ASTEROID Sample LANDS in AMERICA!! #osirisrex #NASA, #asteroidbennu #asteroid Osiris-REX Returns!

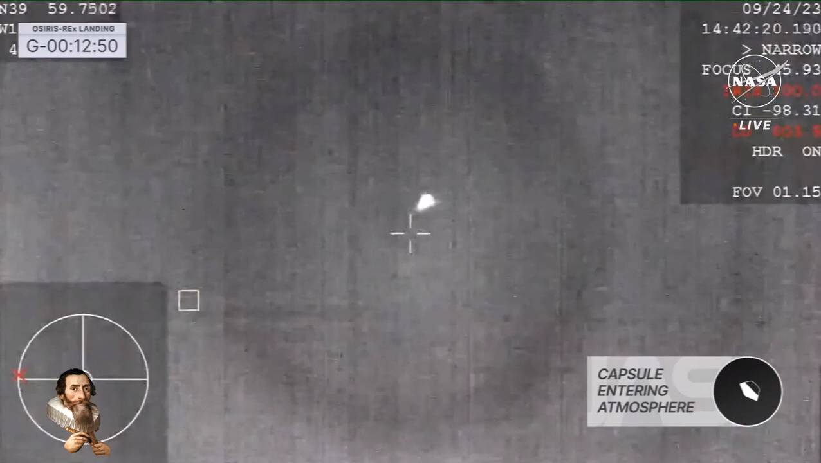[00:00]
This is from our infrared tracking camera on the WB-57, our high altitude plane.
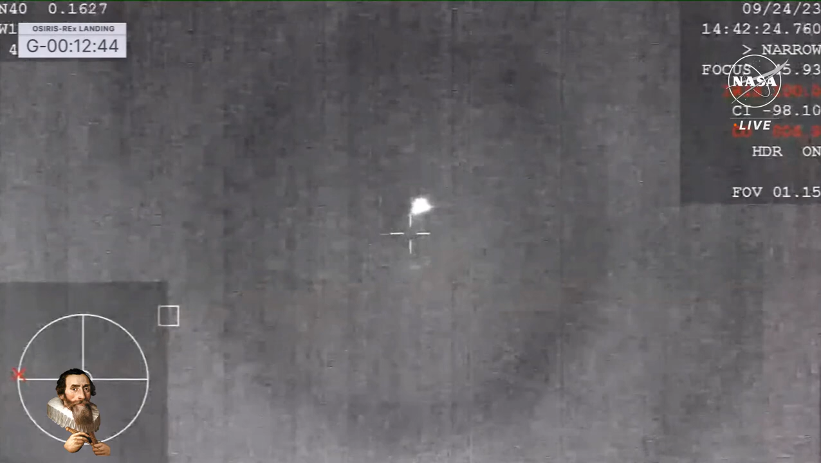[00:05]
At about 47,000 feet, MSL means sea level.